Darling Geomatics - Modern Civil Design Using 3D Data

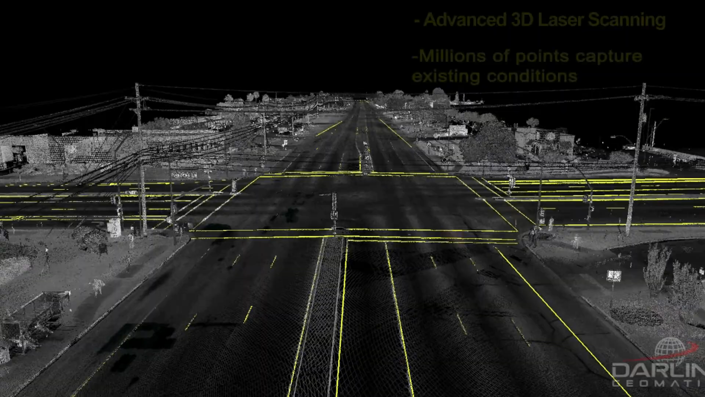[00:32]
Since 2003, our advanced 3D laser scanning equipment and analysis software has revolutionized the various project phases of analysis,
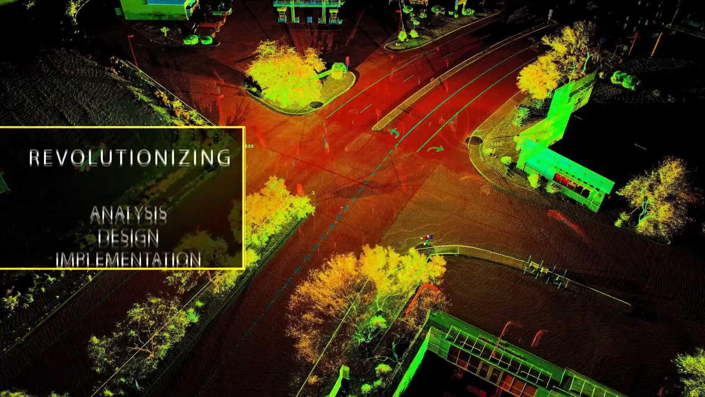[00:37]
design, implementation, and compliance.